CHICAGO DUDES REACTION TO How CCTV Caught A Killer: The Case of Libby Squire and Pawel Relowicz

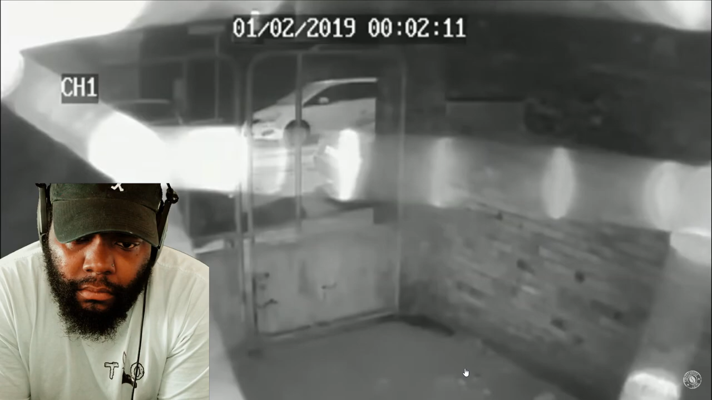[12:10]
CCTV from a garage shows Paweł return to his car, which is just around the corner. He's seen sitting in the driver's seat with his feet outside the door. Where? And after a nearby vehicle leaves three minutes later, he stands up and walks back towards Beverly Road.
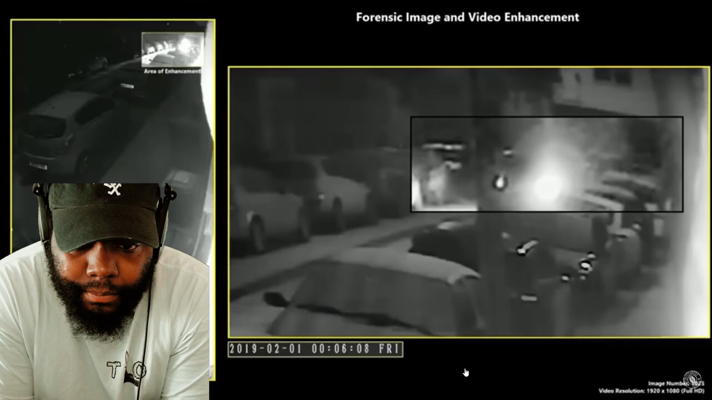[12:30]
Enhanced footage from a camera shows two figures walking across the end of the street, before appearing to stand together, then moving towards Paweł's car.